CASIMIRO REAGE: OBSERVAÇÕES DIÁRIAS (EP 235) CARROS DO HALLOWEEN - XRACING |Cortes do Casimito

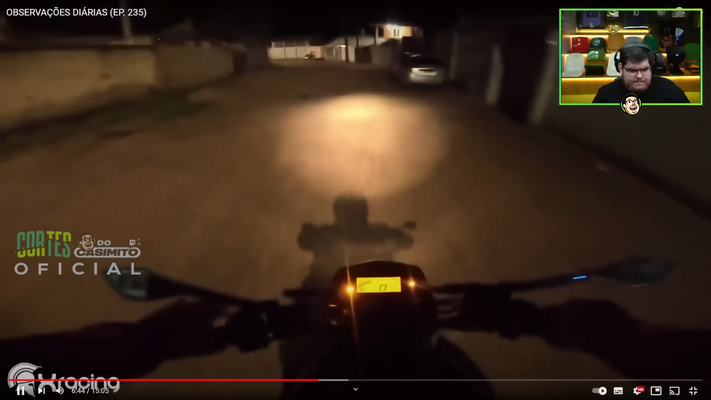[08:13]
Falei, caralho O bagulho voou na cara do maluco O mundão tá Ai, que susto desse cachorro, cara Nossa Fia da mãe Tava mocado, é?
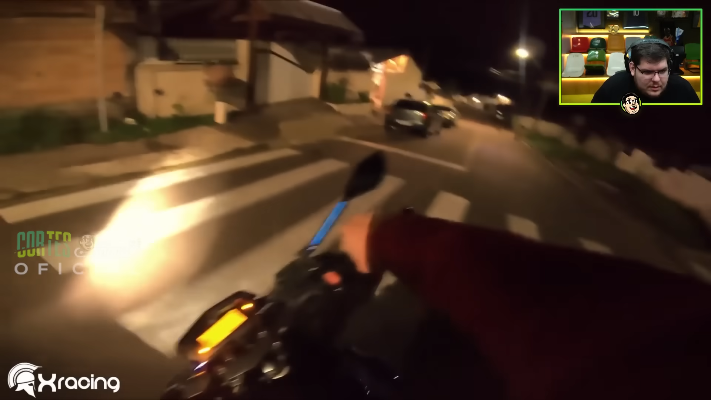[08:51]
safado Vai ter volta Vai ter volta Sem vergonha de cachorro, mano Mais um Eita,